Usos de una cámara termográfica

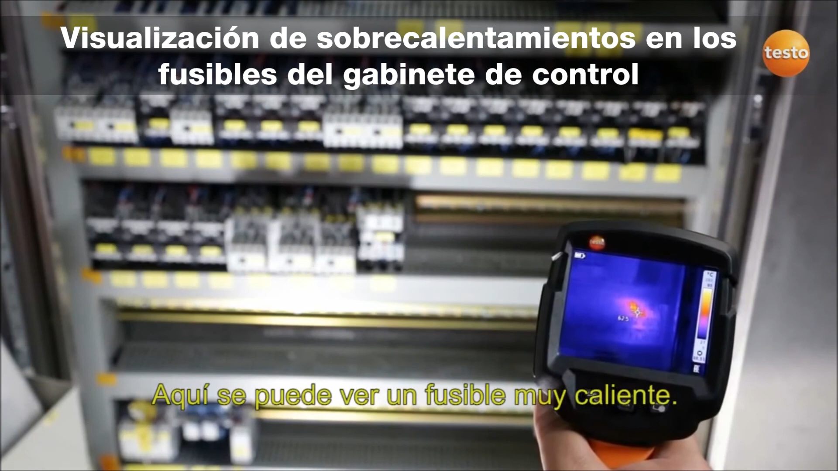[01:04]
It has a temperature of over 80 degrees Celsius. The contactor urgently needs replacing before it fails completely and to eliminate the danger of fire.
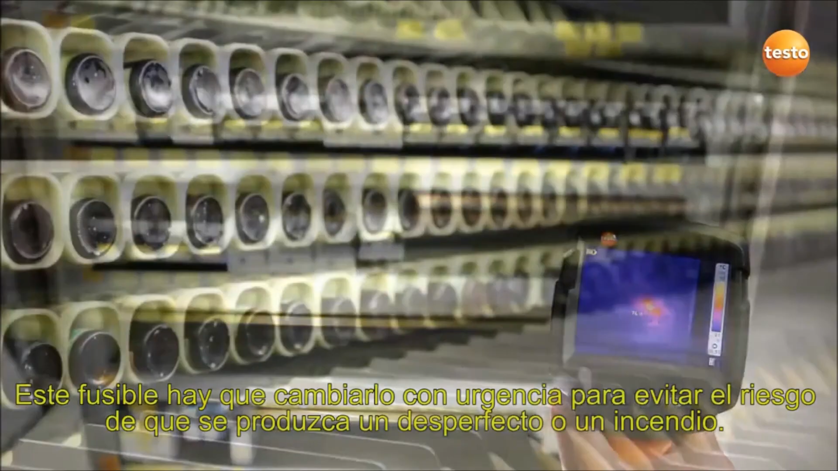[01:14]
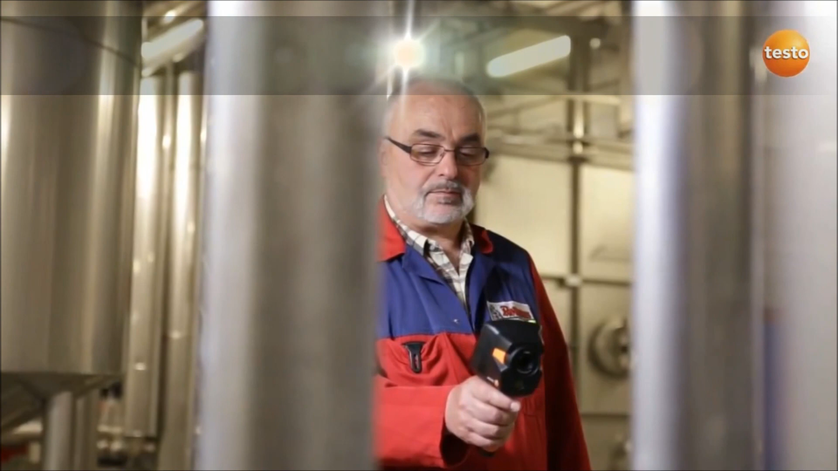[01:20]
Here I'm checking a pump in the brew house. You can see clearly that one of the bearings is running very warm.
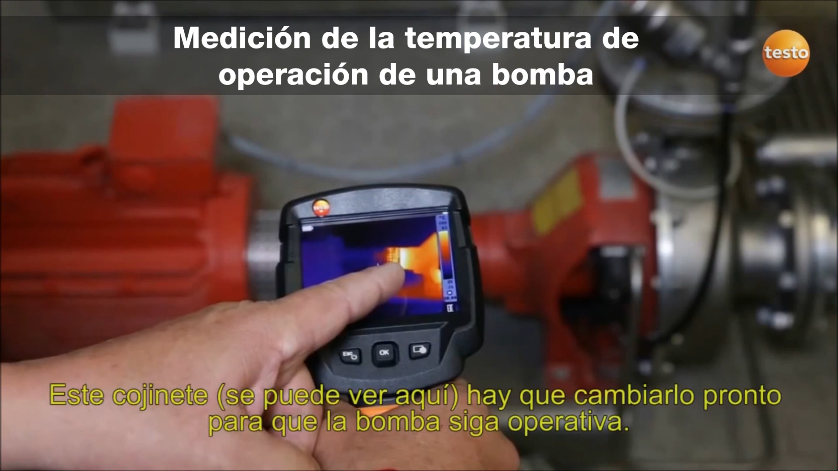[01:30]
This bearing, you can see it here, needs to be replaced soon so the pump can stay in operation.